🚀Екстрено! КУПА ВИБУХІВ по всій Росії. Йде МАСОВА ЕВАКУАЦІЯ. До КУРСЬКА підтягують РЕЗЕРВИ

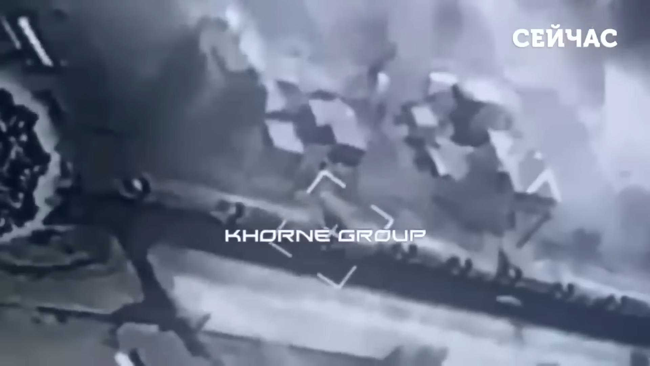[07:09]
Атакували тоді вночі, коли колона не рухалася. Судячи з відео, можна помітити чотири прильоти по скупченню ворога.
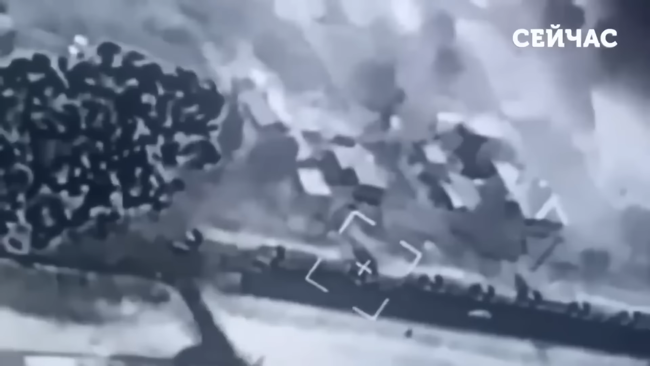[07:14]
За даними російських та українських джерел,
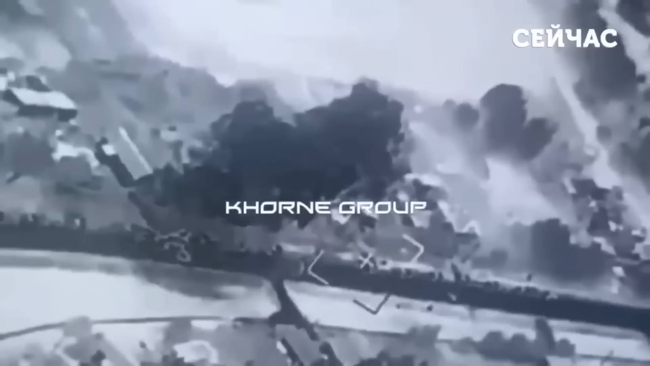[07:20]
колона вміщувала 14 критих вантажівок «Урал» і «КамАЗ», що перевозили російські резерви, призначені для посилення російських військ у Курській області.
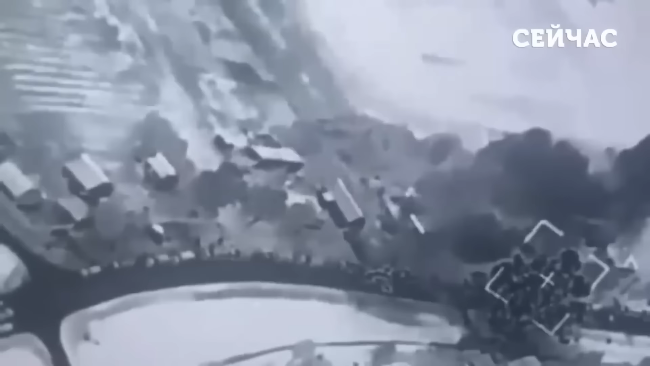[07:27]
У чому успіх ЗСУ? У даному регіоні наші сили застосували нову тактику використання дронів та РЕП,